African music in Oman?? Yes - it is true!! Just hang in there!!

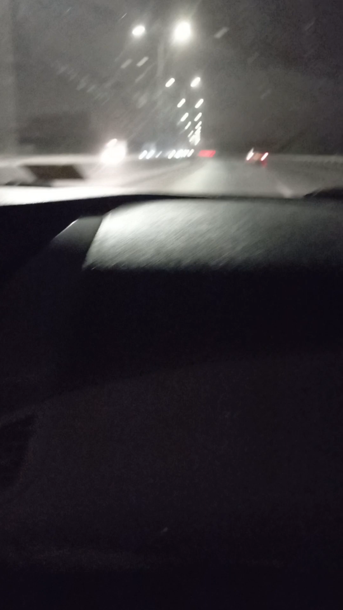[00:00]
Okay, folks, if you've never seen Muscat City at night, it looks very different at night. The lights give it a whole different spectrum, so let's see if you can have a feel of Muscat at night.
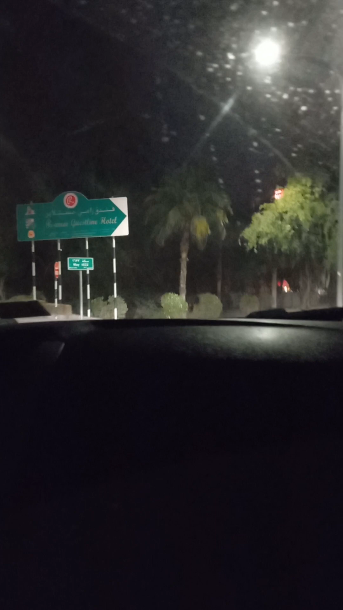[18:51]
the Hollywood of Muscat, very affluent center. And now we're arriving at the Rami Guestline Hotel.
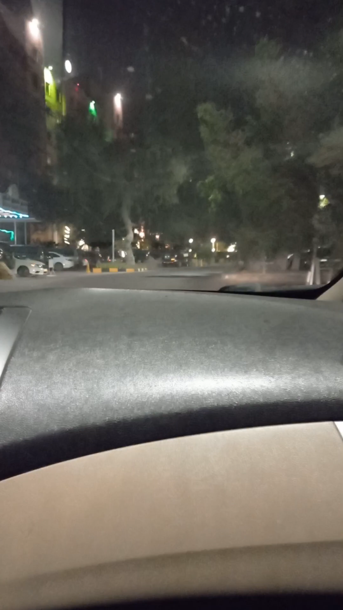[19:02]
Let's see. The parking is all full, so looks like we have to go to an outside. Oh, it's not yet. Okay. Okay, folks, here we get to the Rami Guestline Hotel, and